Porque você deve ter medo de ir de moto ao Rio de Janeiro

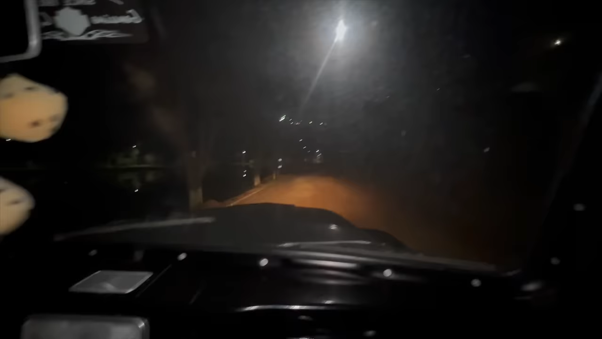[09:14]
Esse legal de ter um flash aí, tá muito legal porque não tô enxergando nada, né? Então, tô querendo te fuder mais ainda, né, cara? Basta se fuder dirigindo. É.